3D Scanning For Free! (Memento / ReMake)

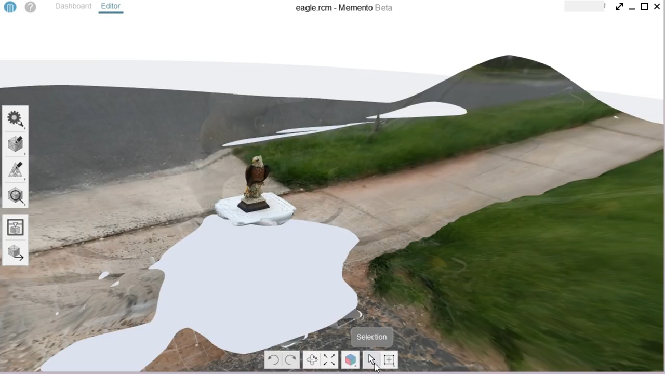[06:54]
And so I can come down to the selection box, and I can actually select a lasso type of marquee selection.
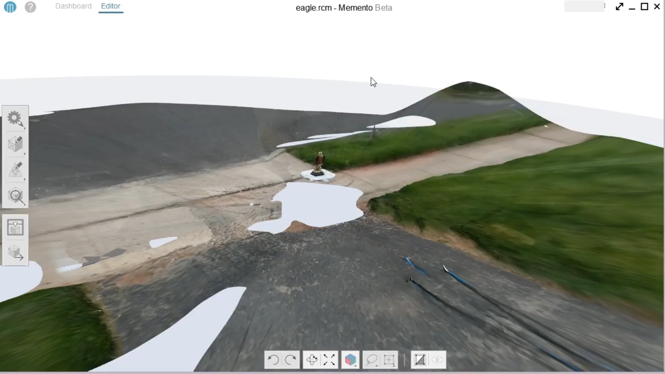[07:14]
And this is one thing that annoyed me with the other software is it didn't have this. So I can actually drag like a round area and select it all and just hit the delete key. And just get rid of all of that.
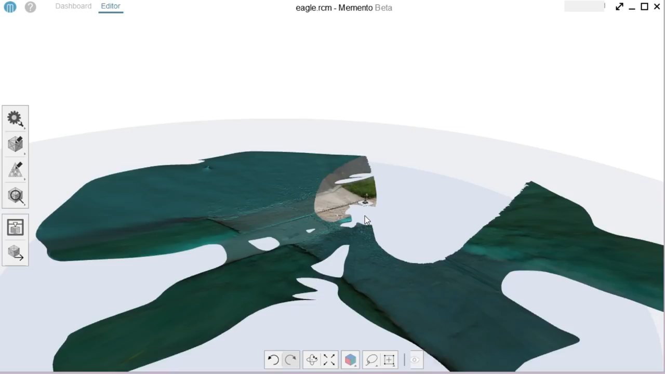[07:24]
And pretty much all in one or two selections.
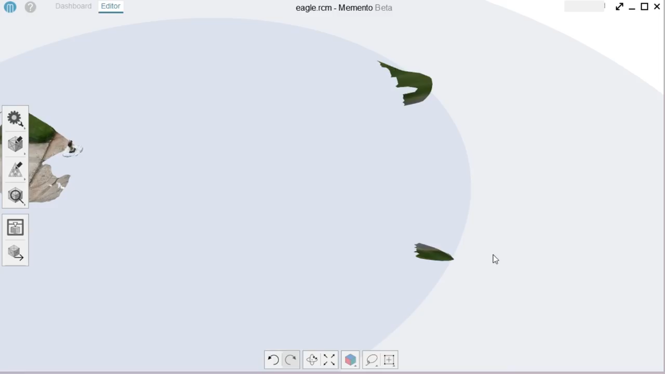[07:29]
Rotate around. I've got a little bit of extra here. Just delete that.
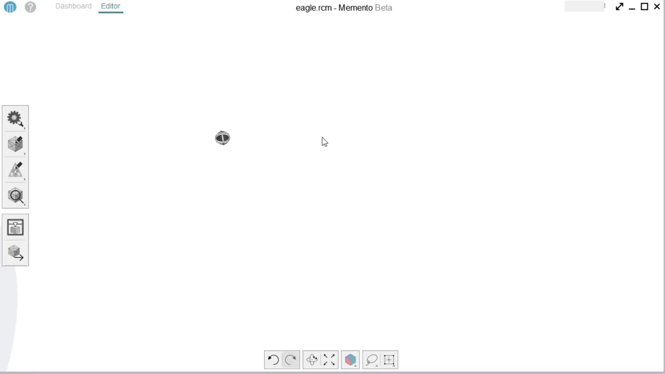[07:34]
Rotate some more. Let's zoom in.
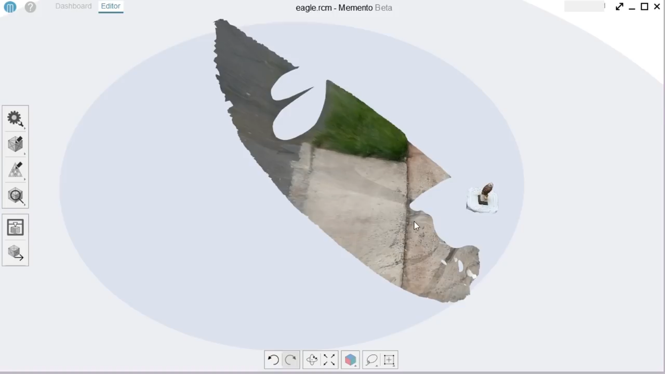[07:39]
And now I can select the rest of that.
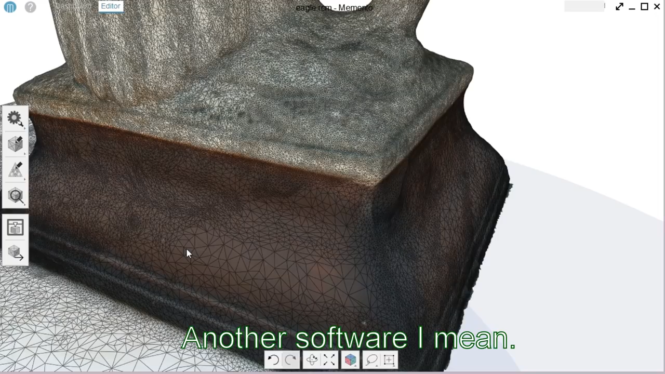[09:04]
If I want to bring this into another texture that uses the points for the coloring,
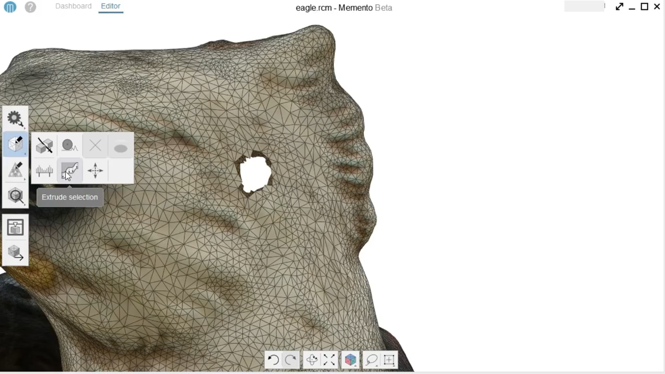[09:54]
and there's a few other things in here. There are ways to fill the holes, like if I make a selection around the hole and then click the fill holes,